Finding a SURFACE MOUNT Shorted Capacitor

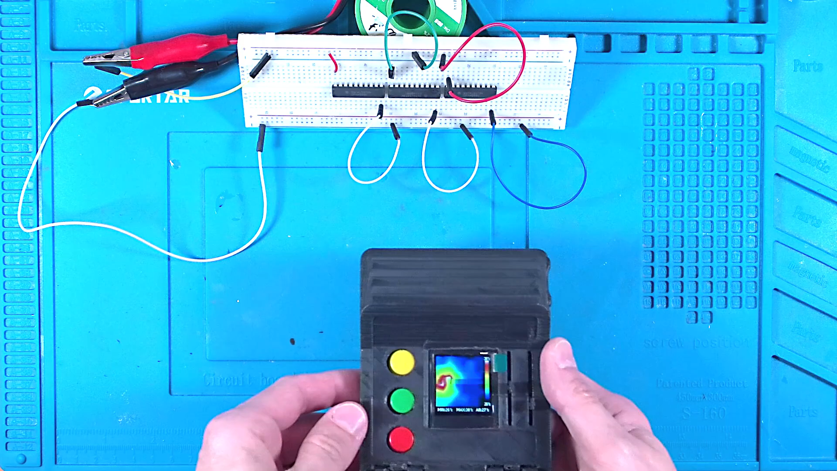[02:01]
I've also got this thermal sensor.
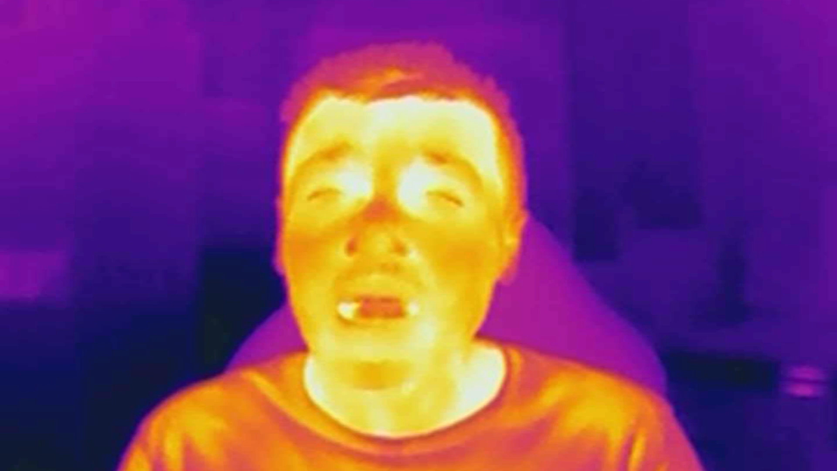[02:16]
You can also get thermal cameras that will overlay the heat on a normal colour image,
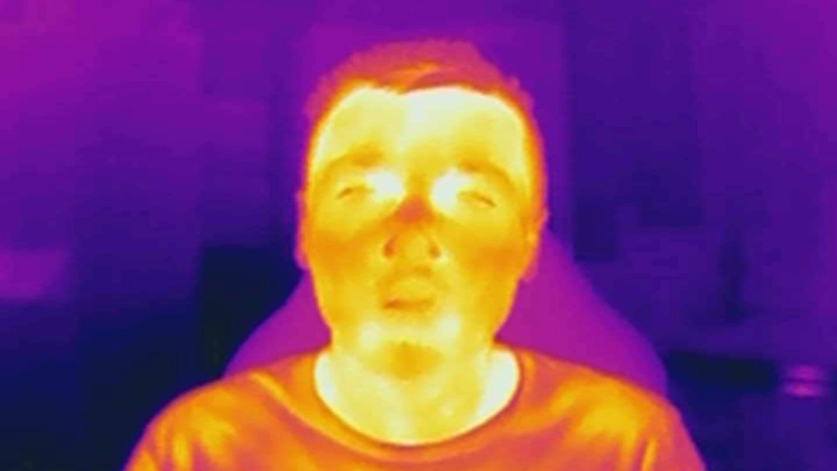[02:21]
which is really helpful for seeing exactly what's hot. Sadly, I didn't get that model, but not to worry, it'll do the job.
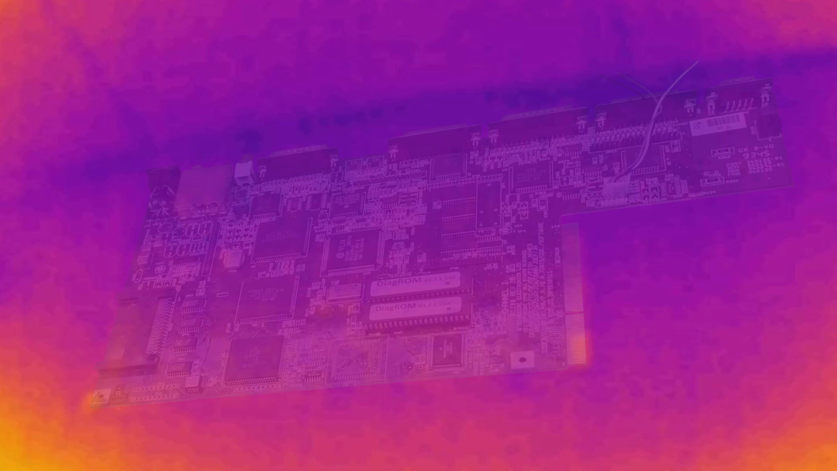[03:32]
I've also overlaid the motherboard so you can see roughly where everything is. The heat in the corners is most likely where I picked it up from.
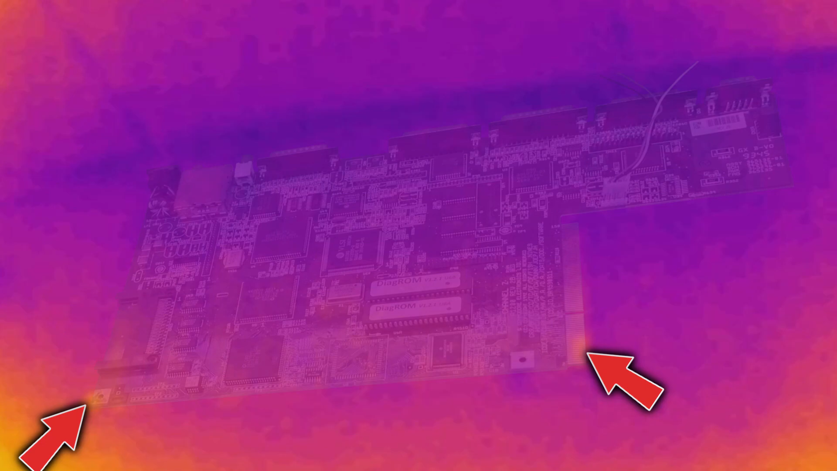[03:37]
Well that was disappointing, nothing on the top side. No visible heat changes at all.
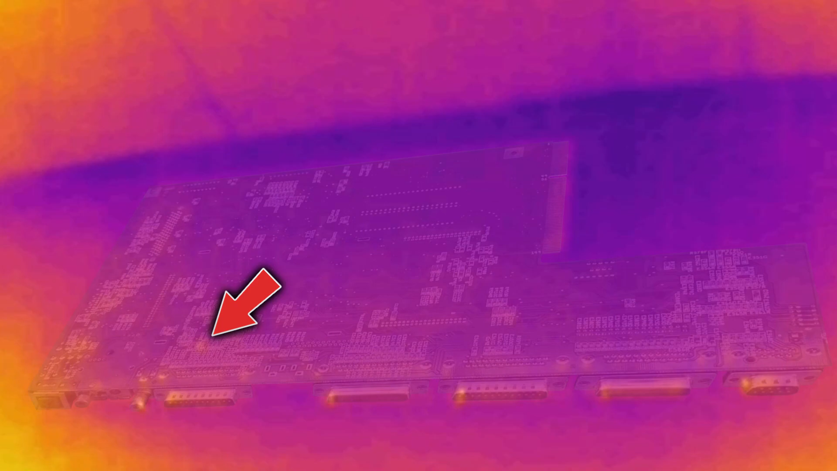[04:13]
Wow, that lit up like a lightbulb, I haven't even speeded this up.
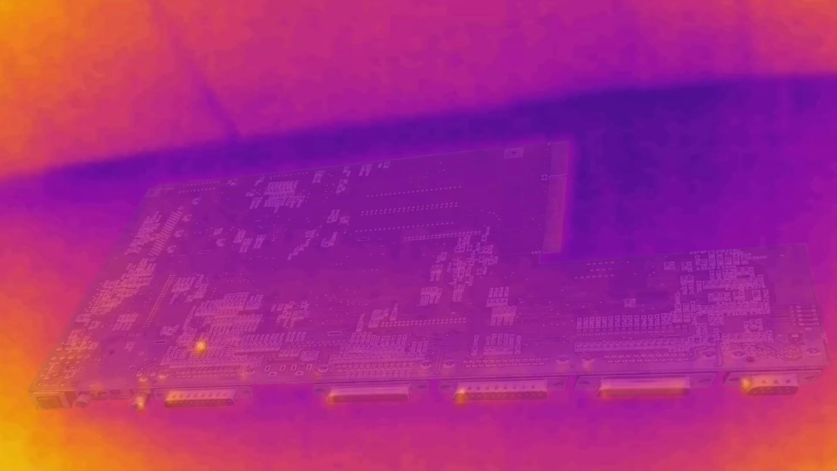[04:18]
Looking a little closer at the board, we can see the precise culprit.